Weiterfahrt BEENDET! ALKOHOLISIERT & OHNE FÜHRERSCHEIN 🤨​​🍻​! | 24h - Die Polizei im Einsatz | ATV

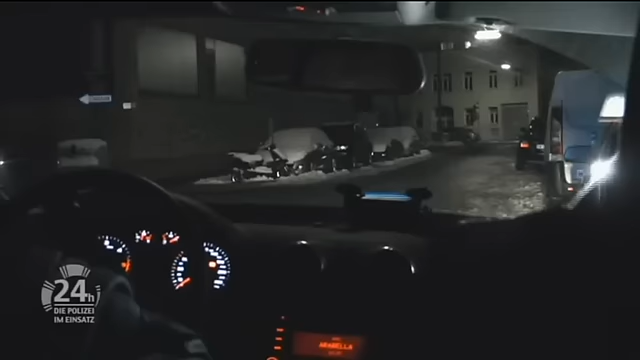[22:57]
Das Fahrzeug wird angehalten und der Fahrer zur Rede gestellt.